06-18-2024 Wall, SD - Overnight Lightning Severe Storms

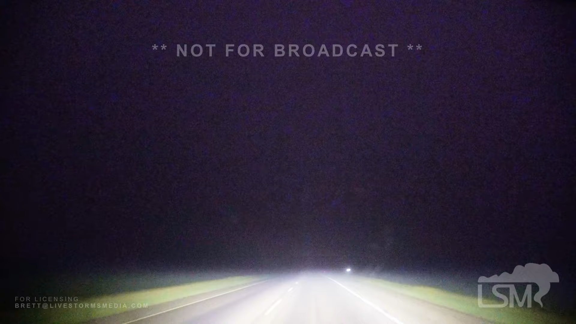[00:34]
We're driving in dense fog, pretty dense fog, and there's lightning. I can't say I've ever driven in these conditions before.